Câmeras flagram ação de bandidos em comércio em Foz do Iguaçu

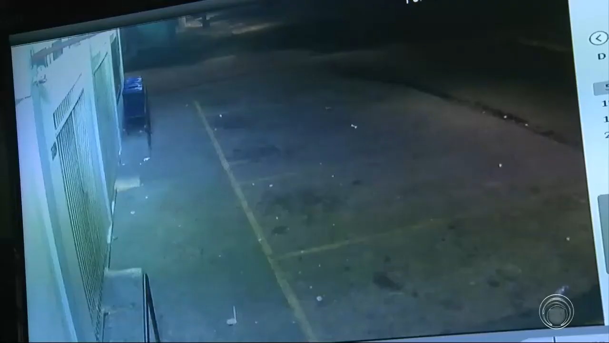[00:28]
Imagens das câmeras de segurança mostram o momento em que um assaltante
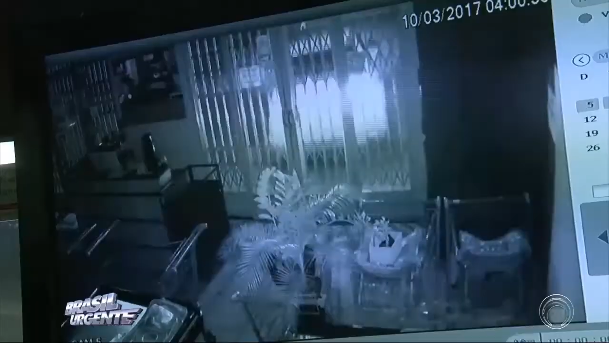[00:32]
em um veículo Santana dá ré e arromba a porta.